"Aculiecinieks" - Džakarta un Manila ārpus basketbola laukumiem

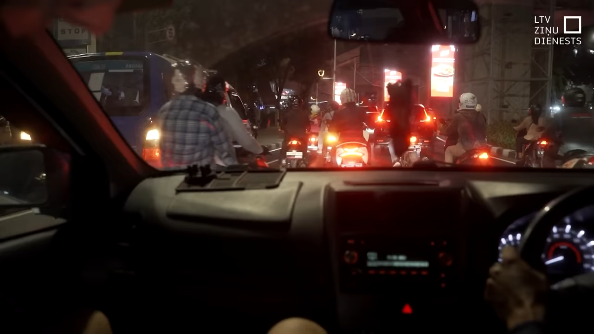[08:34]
Viņš skatās, ar kājām ielikt telefons. Viņš turpinu braukt, un priekšā ir četri rolleri.